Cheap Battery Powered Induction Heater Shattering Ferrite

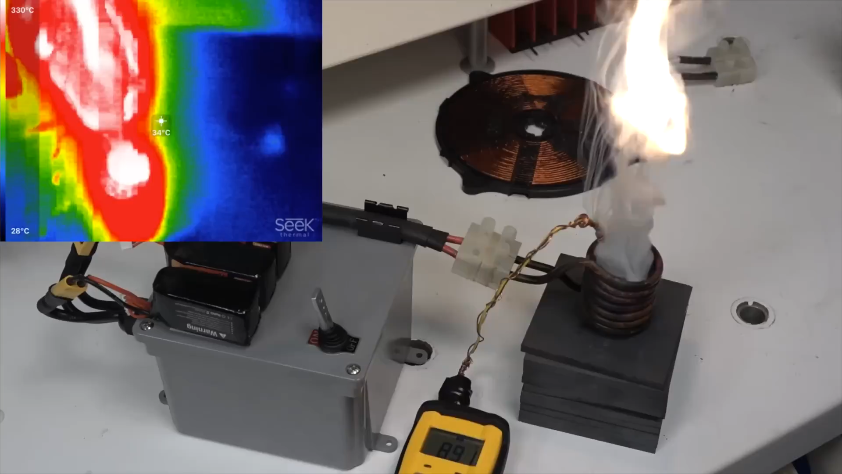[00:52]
On screen: spot 34°C, scale top 330°C, scale bottom 28°C
So we're already at in excess of 1,000 degrees there.